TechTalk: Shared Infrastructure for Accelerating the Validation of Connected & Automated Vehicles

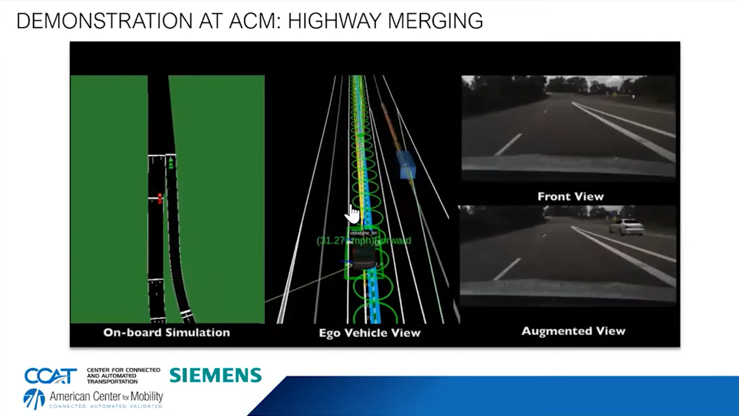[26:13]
Um, so we can do, you know, um, scenarios where we have a vehicle merging. If you look at the lower right and, you know, we can trigger it to either try a certain kind of accident maneuver, uh, and then see whether the, uh, artificial intelligence response appropriately.